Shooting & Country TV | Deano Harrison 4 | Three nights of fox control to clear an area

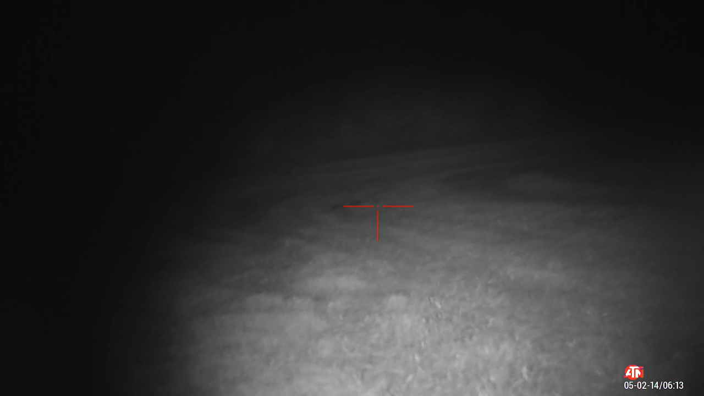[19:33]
Yeah, almost in the same place, at the top corner, and yeah, going on.